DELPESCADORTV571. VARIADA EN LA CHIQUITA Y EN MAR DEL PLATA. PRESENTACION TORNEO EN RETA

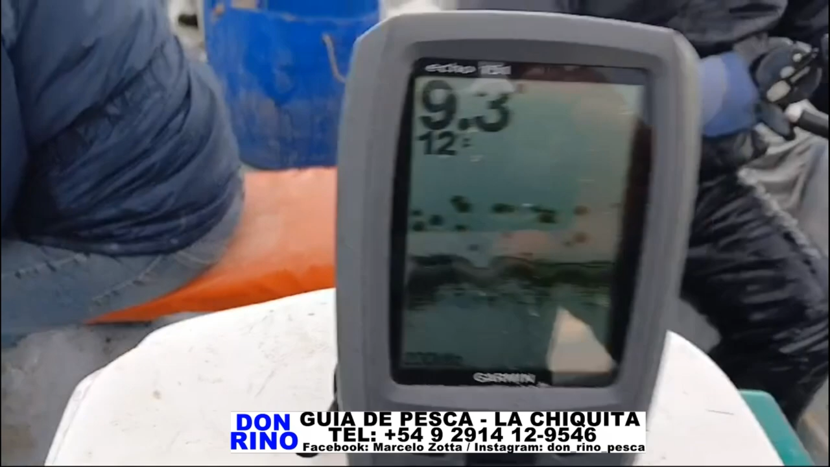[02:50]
Mucho pescado. La chiquita. Galleta. Y el día se mantuvo ahí, al límite.